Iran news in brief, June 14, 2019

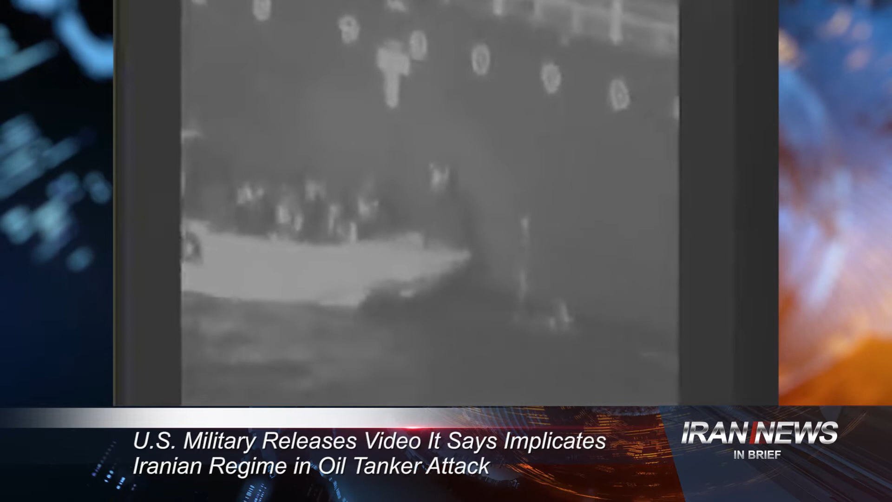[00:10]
U.S. Military Releases Video It Says Implicates Iranian Regime in Oil Tanker Attack The U.S. Military has released a video it says implicates the Iranian regime's revolutionary guards in the attack on two oil tankers in the Gulf of Oman. The U.S. Central Command on June 13th says the video shows crews from IRGC boats removing what looks like an unexploded mine from the side of one of two oil tankers that were attacked.